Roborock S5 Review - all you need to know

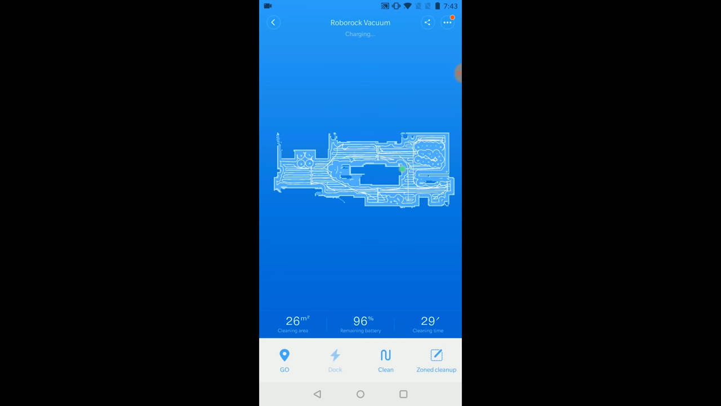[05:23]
cleaning path, battery go, battery level, cleaning time and area.
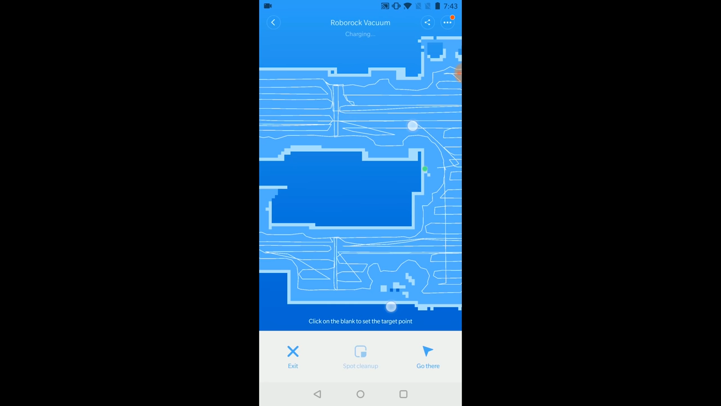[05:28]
You can make a robot to start the cleaning, stop or go to dock or go to a specific place on the map and start cleaning from there.
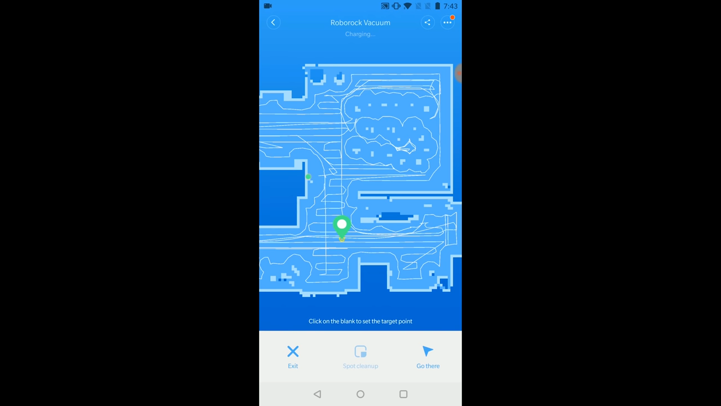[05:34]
You can create zone and make Roborock to clean just that specific
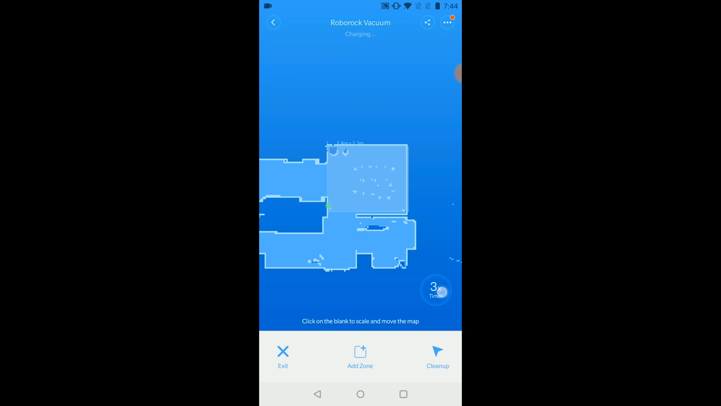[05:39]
place up to 3 times in a row or simply you can drive it like the RC using remote controls or joystick if you want to play with it.